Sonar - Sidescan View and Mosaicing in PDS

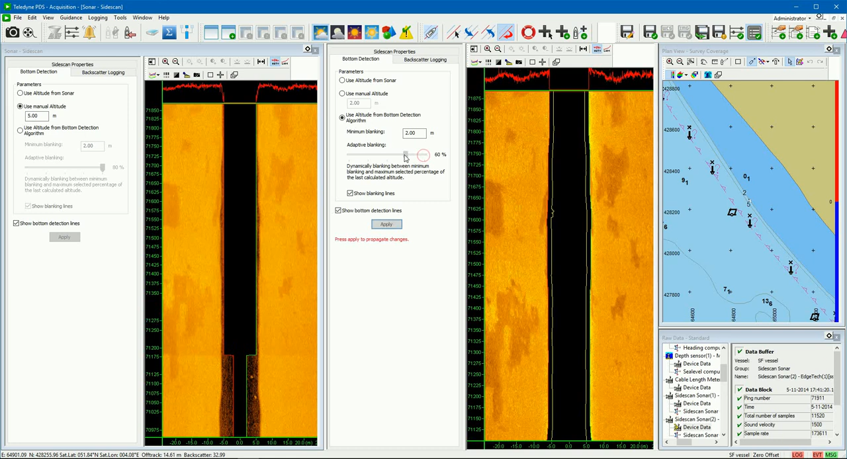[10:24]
By adjusting the blanking, can disturbance in the water column ignored. Select the check boxes to show the blanking and bottom detection lines. Remember the bottom detection is used for the slant range correction, but also for the normalization algorithm. When there is no bottom detection then it is not possible to compute the normalized data.
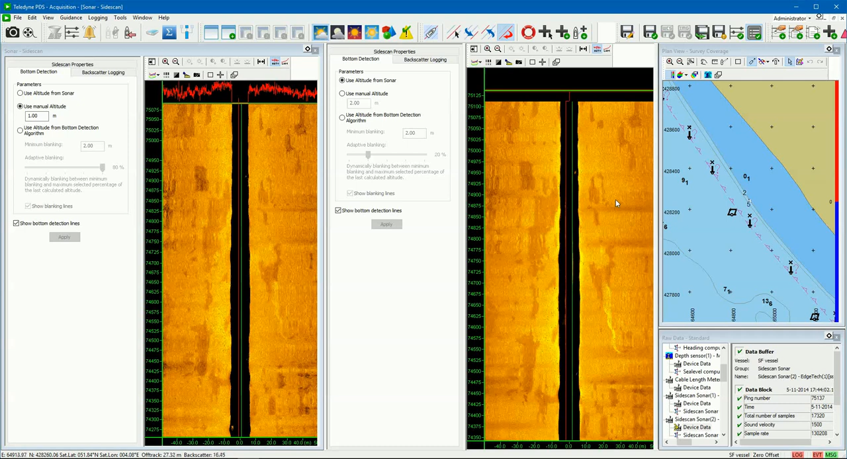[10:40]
In this example is the side scan sonar not equipped with an Altia 2 device.
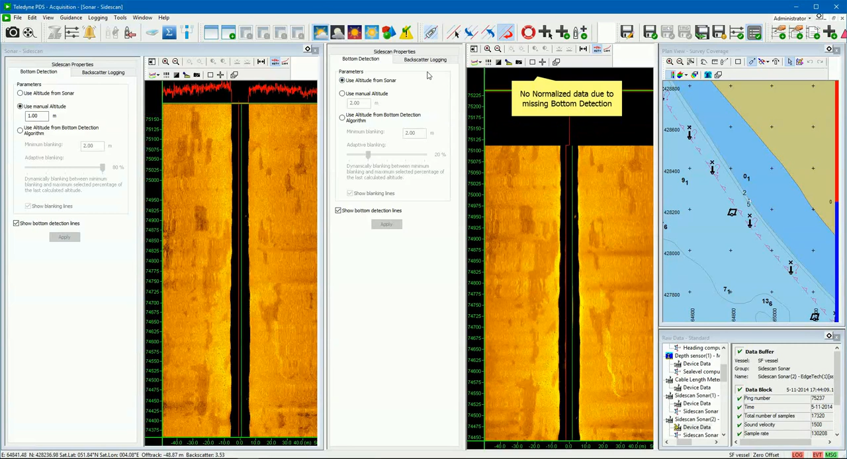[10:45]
This means when we select this option then there is no bottom detection and also no normalized data.
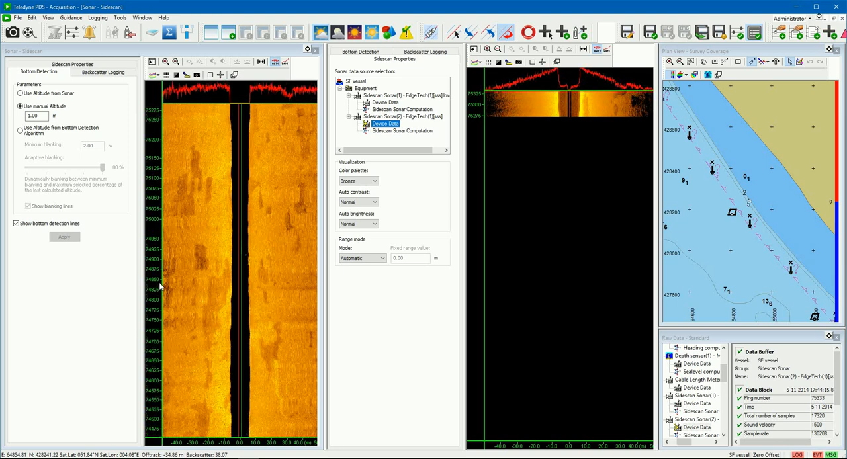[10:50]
The device data is always shown.